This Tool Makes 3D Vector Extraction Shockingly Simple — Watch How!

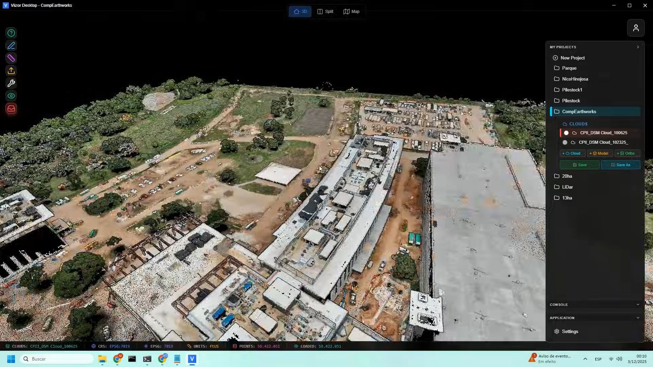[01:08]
The speed. You don't sit there waiting and staring at a spinner.
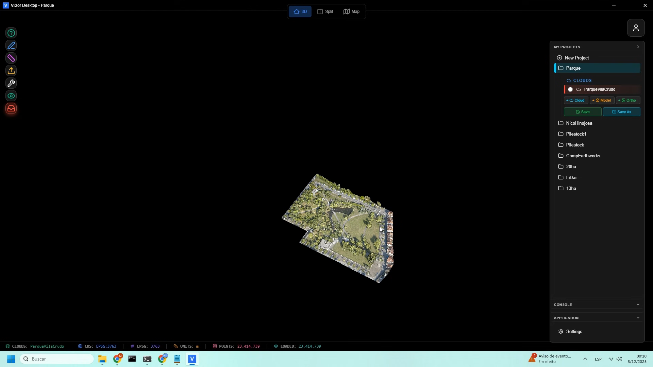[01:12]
You drop the cloud in, and boom, it's ready to go. That agility is exactly what we want when working on real projects with real deadlines.
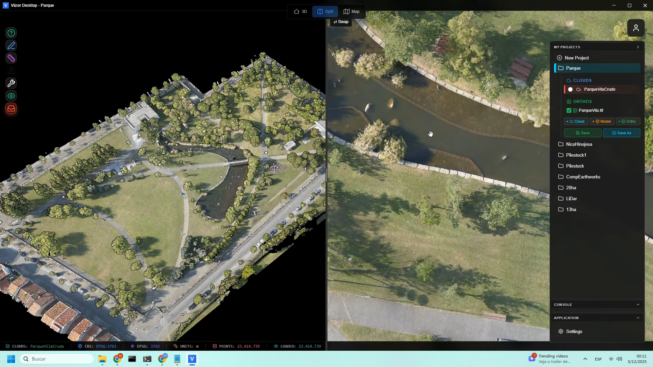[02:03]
If the trees get in the way, we go to the orthomosaic. If the orthomosaic doesn't show enough relief, we go to the 3D cloud. You choose what works better for each segment of your vector. To make this easier to follow visually, we're going to activate the split-screen view.
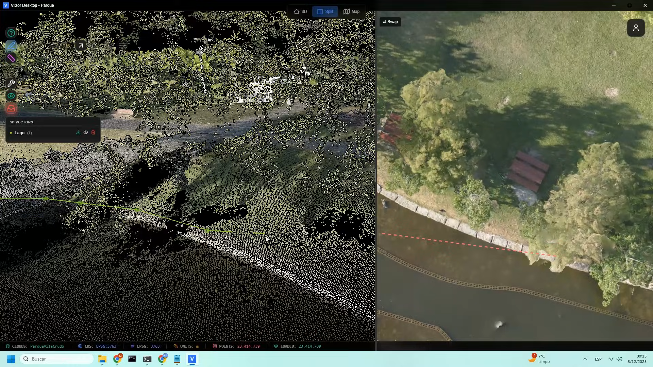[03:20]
And if you placed a vertex in the wrong spot, a simple right-click deletes it instantly.
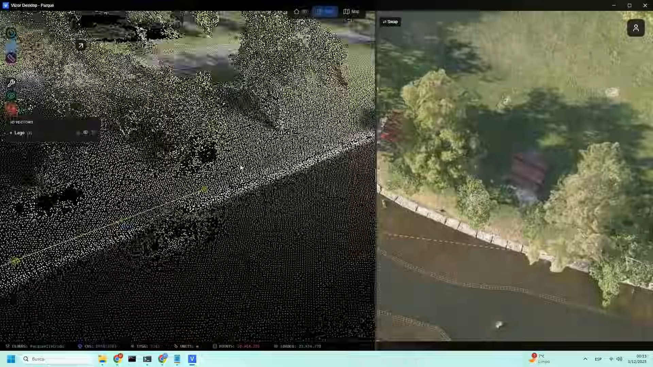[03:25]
As you can see, you have complete control over your workspace in Viizer Desktop.
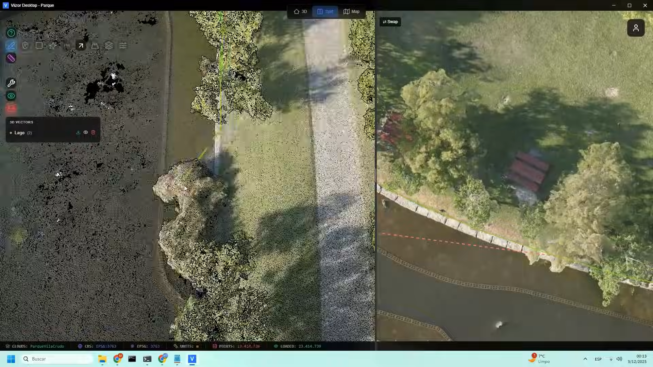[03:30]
You can resize the windows, decide whether you want both views or only one, and move around however you prefer. In the 3D view, remember you'll use Shift plus drag to pan.
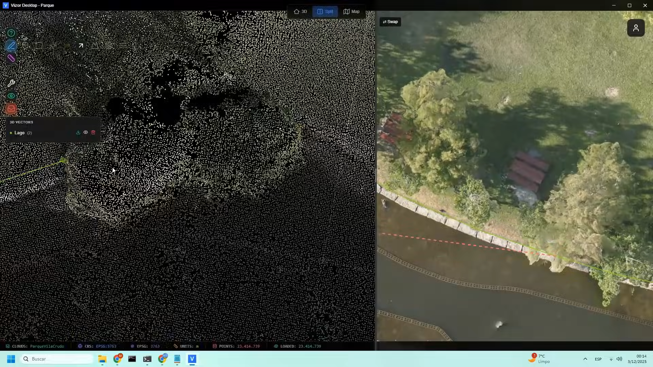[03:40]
In the orthomosaic, all you need is a simple drag with a mouse. Once you've tried it a couple of times, it becomes second nature.
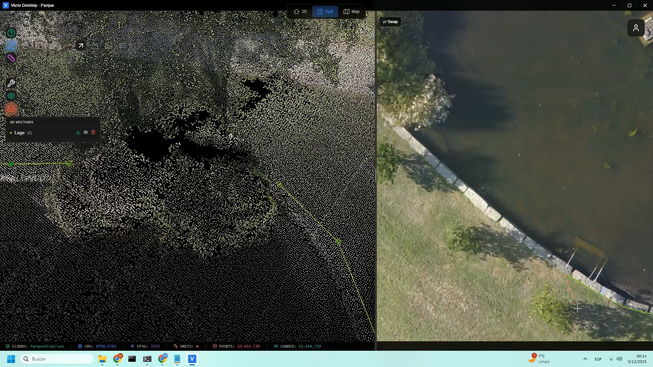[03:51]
I'm not exaggerating when I say that in about 15 minutes, you'll feel completely comfortable with the tool. Every vector you draw is listed in the output tray, neatly organized and ready for export.